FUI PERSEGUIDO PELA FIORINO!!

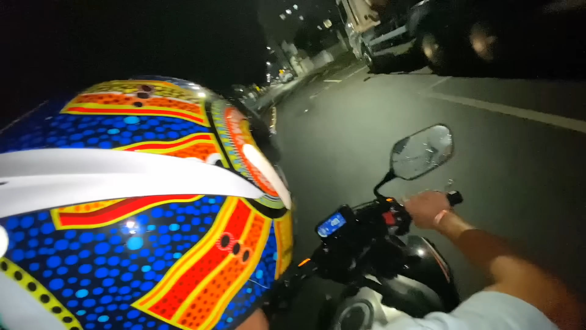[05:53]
A lombada! Vai! É Fiorino, viado! Lombada, viado!
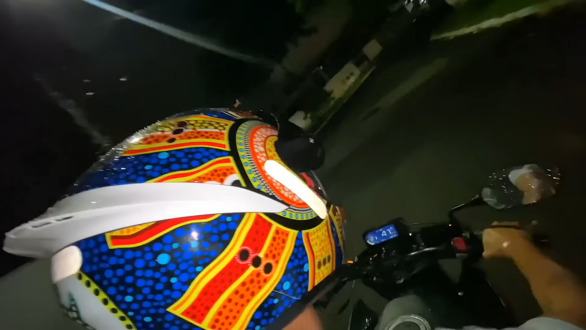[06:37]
Buraco, viado! Ai! Irmão, cuidado, aqui nessa curva, cuidado!